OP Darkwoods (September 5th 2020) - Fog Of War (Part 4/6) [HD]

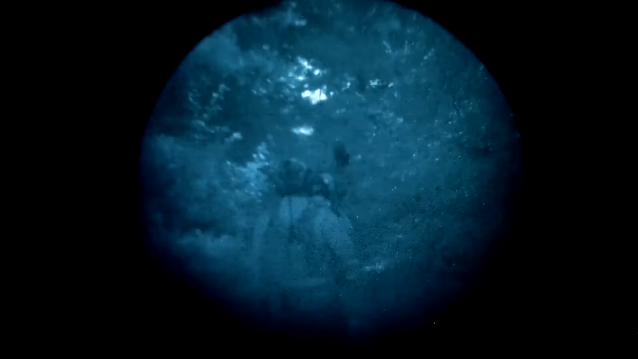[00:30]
It was meant to shield Roger, hiding him against others with nods, so that he can use his thermals effectively while inside the cloud of smoke.
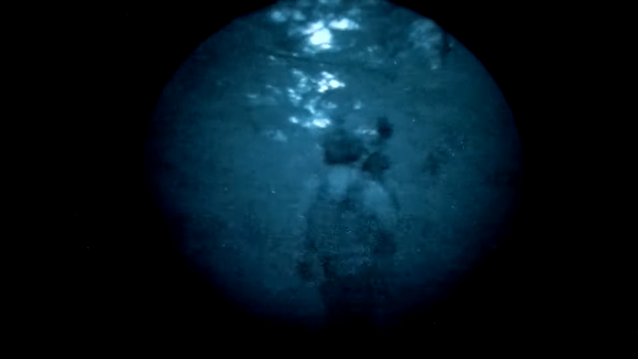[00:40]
But seeing those sparks under night vision is rather interesting and eye-pleasing to see. Hope you all enjoyed this part and is looking forward to part 5, as I was able to capture an oof moment of my teammate.